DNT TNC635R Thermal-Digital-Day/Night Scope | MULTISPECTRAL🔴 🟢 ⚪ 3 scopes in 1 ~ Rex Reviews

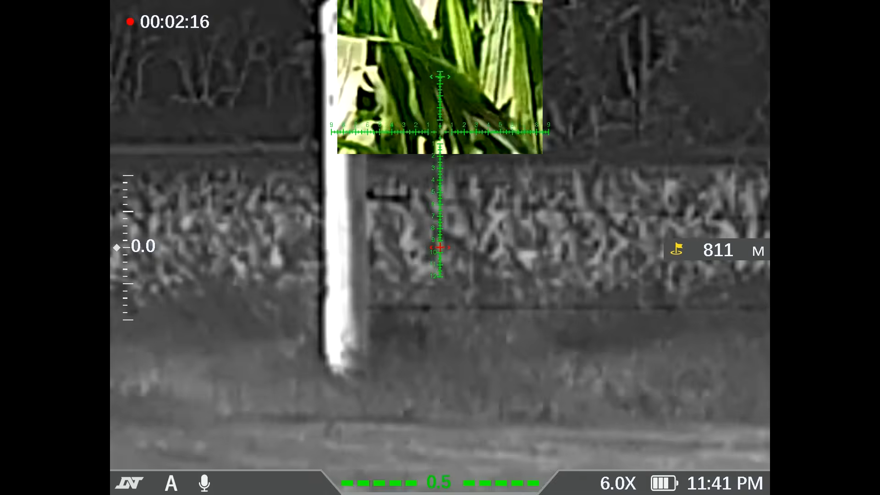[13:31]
So there's my holdover right there.
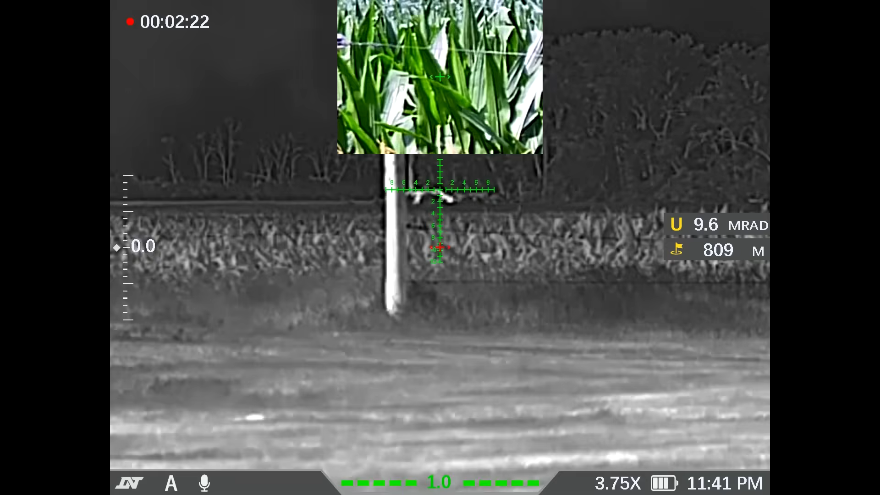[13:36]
Now in order to use the reticle, I'm going to need to pan all the way back.
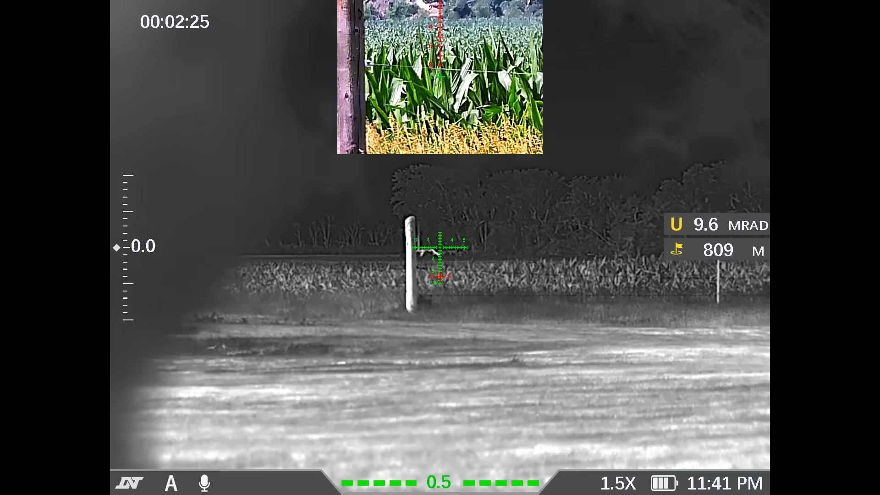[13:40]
And if you can see, the red, now on the thermal,
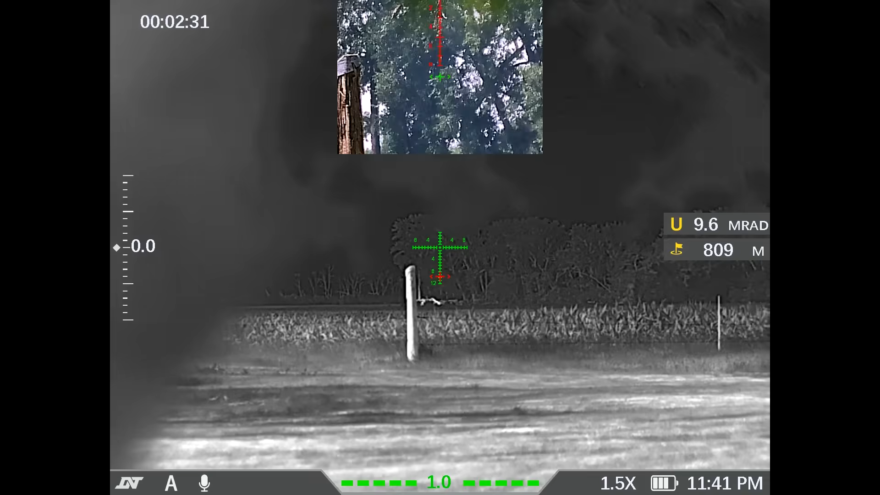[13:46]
we have the red highlighting where to aim. And on the digital, it's actually green on red for the aiming point.
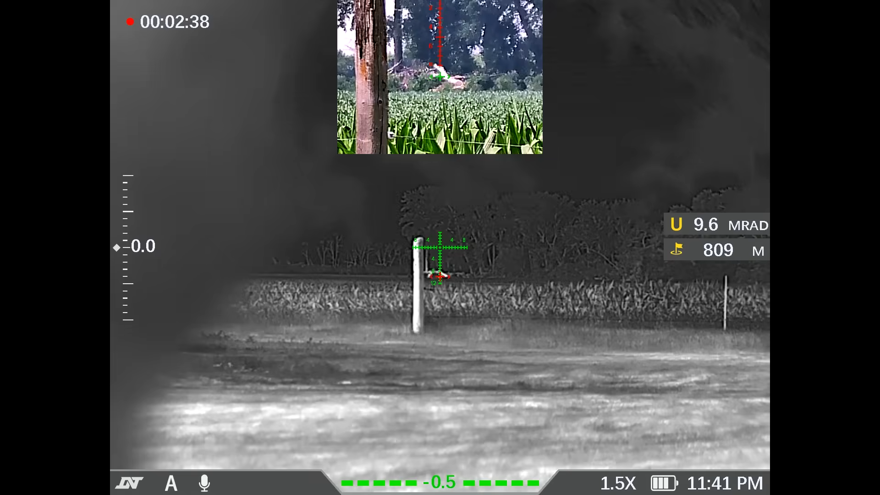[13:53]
So there's our aiming point right there. If I want to engage one of the targets out there, the holdover would be 9.6 emirads. Pretty darn cool, huh?
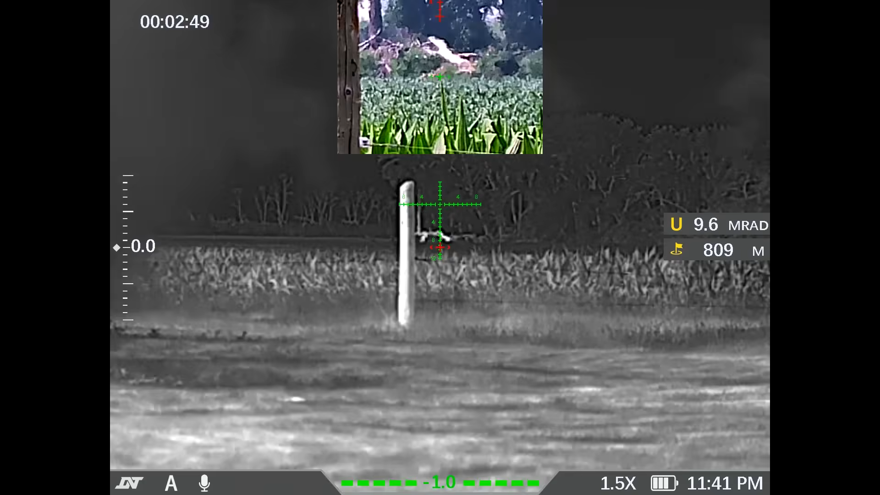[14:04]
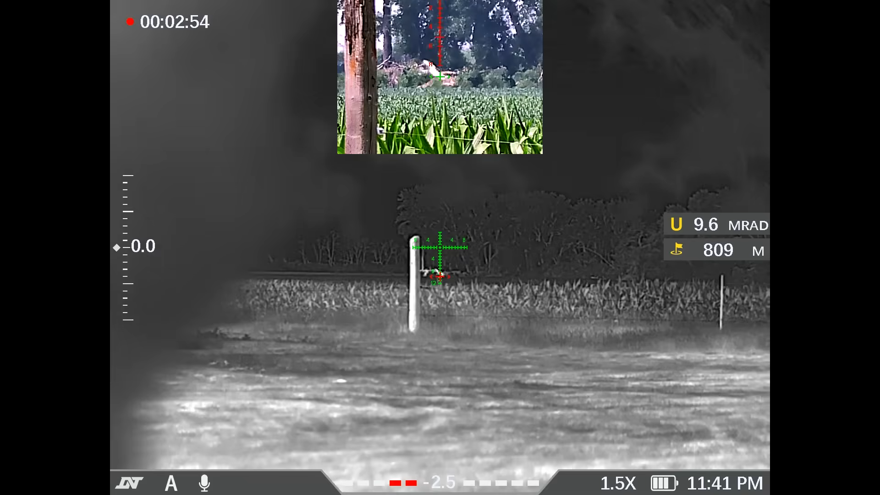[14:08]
And if I zoom in, see, now when I zoom in, although we're below
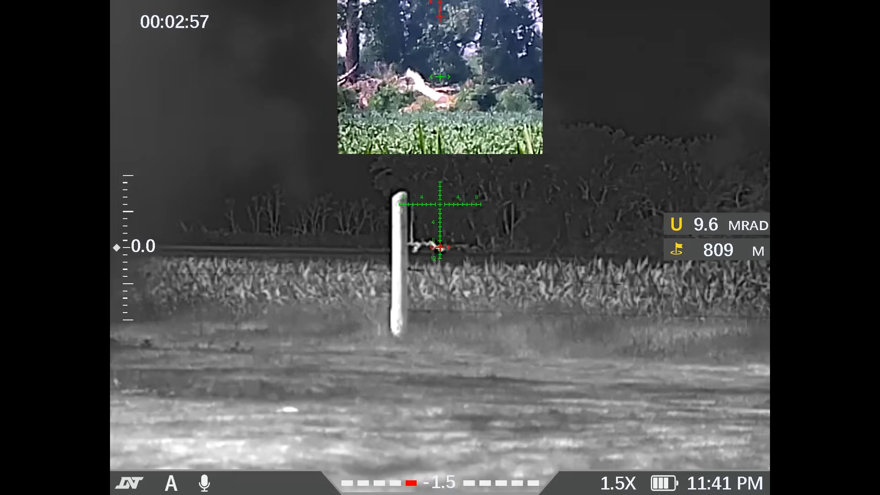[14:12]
the reticle in the picture-in-picture digitally,
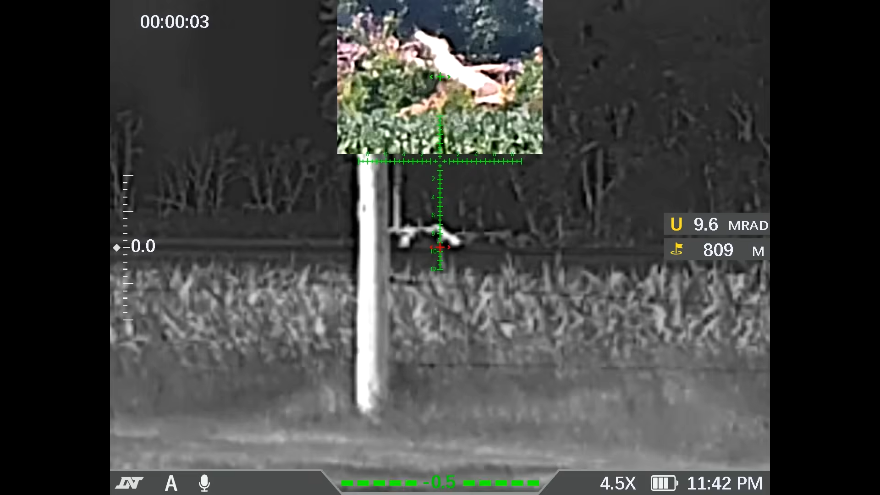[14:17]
it's still giving me my aiming point and centering on the aiming point, which is a pretty gosh darn smart design.
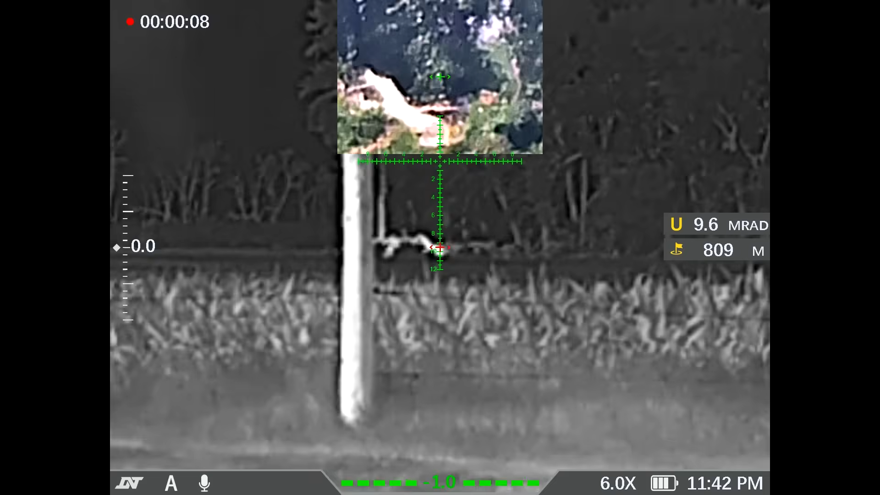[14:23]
So your aiming point is what's centered on in the picture-in-picture
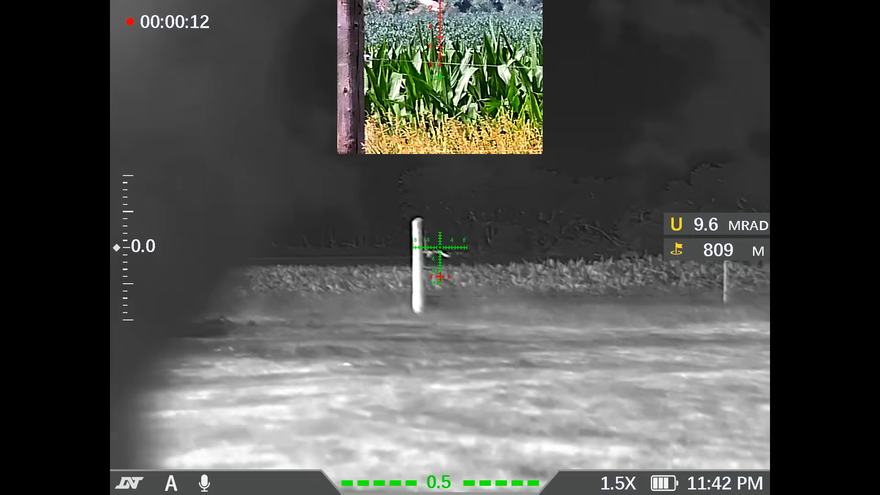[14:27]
rather than the center of the reticle. That's pretty smart, I think.